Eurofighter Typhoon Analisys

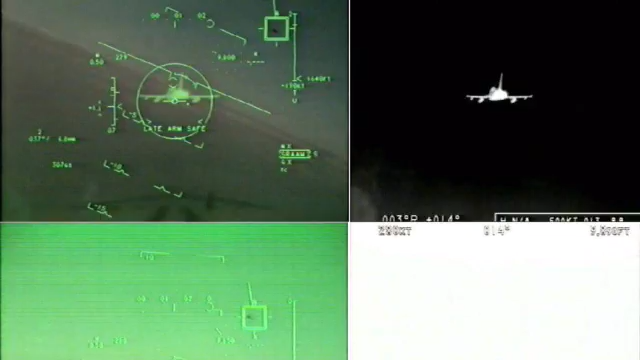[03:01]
The Pirate IRST is a passive system capable of detecting aircraft through its heat emissions at a distance of 50 kilometers from the front and 80 kilometers from the back. The radar, IRST, and targeting systems can be linked to the pilot's helmet to enable queuing targets only by looking, enabling the aircraft to engage enemies at any direction.